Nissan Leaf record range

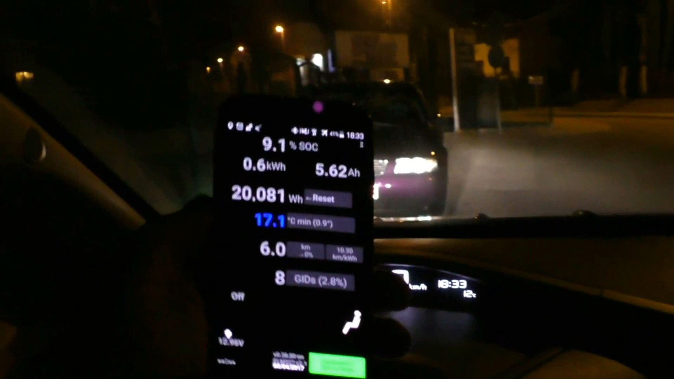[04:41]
let's see let's see what I have this is a situation at the leaf spy so I will try to travel here in round and round to beat 200
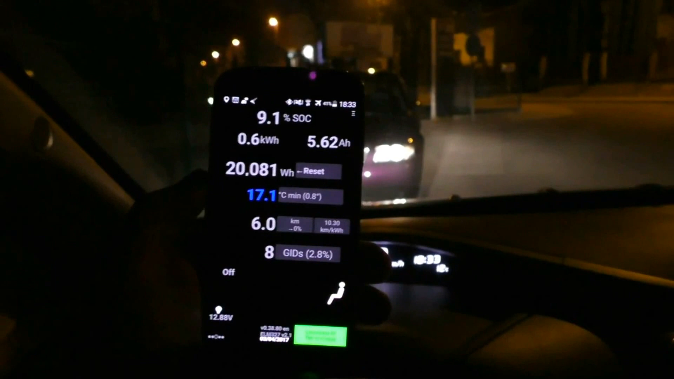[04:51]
maybe I will come here at total okay so I try I try I just travel all right we have 4,4 ampere hours and
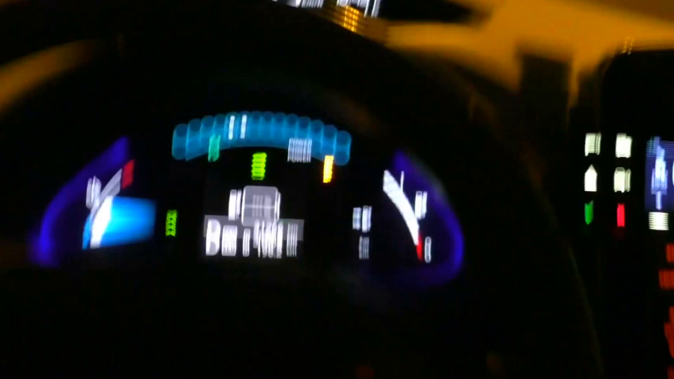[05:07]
198.3 kilometers and still no total I drive
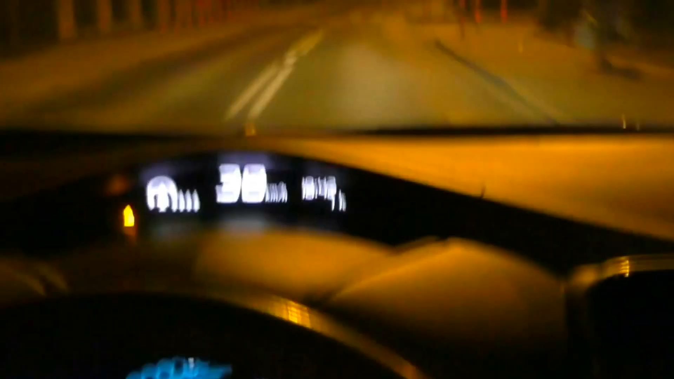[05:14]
now 40 just to have a chance to yeah now I'm passing by the charger
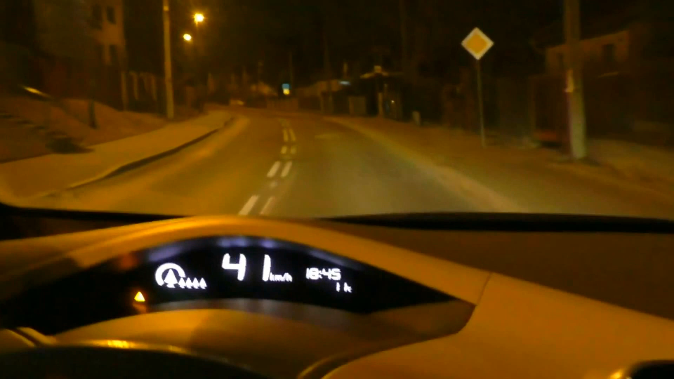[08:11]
Passing by the charger again, 99.8